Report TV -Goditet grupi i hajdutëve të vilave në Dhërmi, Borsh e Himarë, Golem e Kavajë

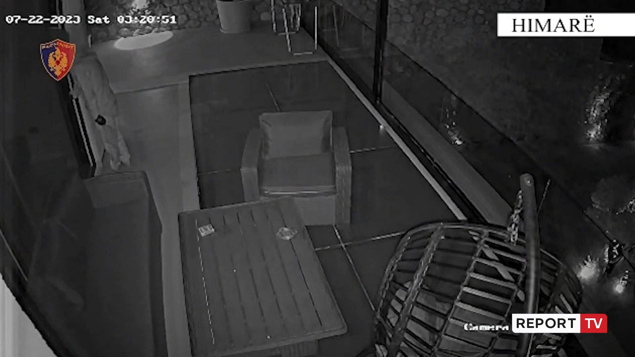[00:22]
Në këto pamje, grabitësit shfaqen të kësa lëvizin së bashku në oborë dhe më pas arin të hyn brenda, nga ty dalin me duart plot, kërësisht me shuma monetare. Pas i kryen grabitjen me arme dhun atë alergohen me këtë makin smart edhe kjo e filmuar për mes kamerave të siguris.